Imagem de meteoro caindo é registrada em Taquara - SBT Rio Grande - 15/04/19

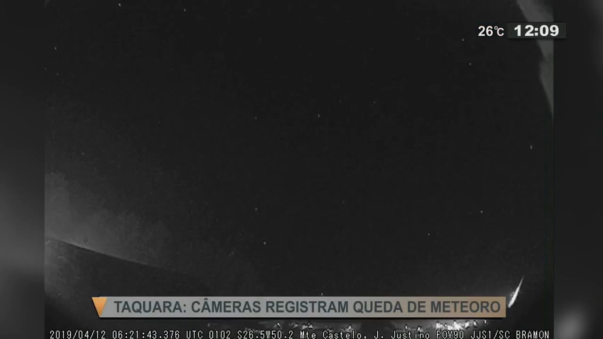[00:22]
Pois então, esse bólido também foi visto em Santa Catarina e os registros foram feitos nas estações da Bramon, uma rede de colaboradores que se dedicam a registrar fenômenos do céu brasileiro. Olha, que legal. O meteoro pesaria de 6 a 16 quilos. Justamente por ele se dissolver, não tem como ter um dado exato do peso dele, mas é entre 6 e 16 quilos.